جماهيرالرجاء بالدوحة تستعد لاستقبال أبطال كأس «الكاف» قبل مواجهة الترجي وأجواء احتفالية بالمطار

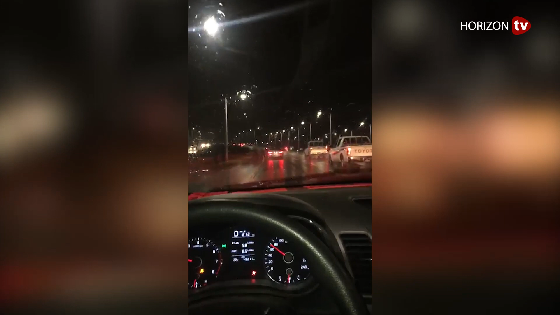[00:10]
ونحن في طريقنا الى مطار حمد الدولي السيقفال فريق الرجاء البيضوي تصادفون على مطار الخير والبركة ان شاء الله تكون باركة على فريقنا الغالي كما تشوفوا احنا خربنا المطار داباق ان شاء الله مربوحك والكاس دينا الكاس رجاوي كما تلاحظوا احبابنا احنا قربنا المطار داباق